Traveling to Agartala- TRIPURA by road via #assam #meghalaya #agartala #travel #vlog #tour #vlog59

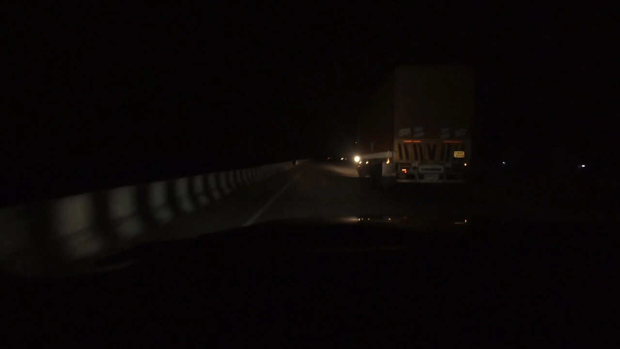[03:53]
गुवाहाटी तकरीबन 150 किलोमीटर बाकी है, बट यहाँ का रोड बहुत ज़्यादा ख़राब है, बहुत ज़्यादा डाइवर्शन है रोड पे और खड्डे भी बहुत ज़्यादा है।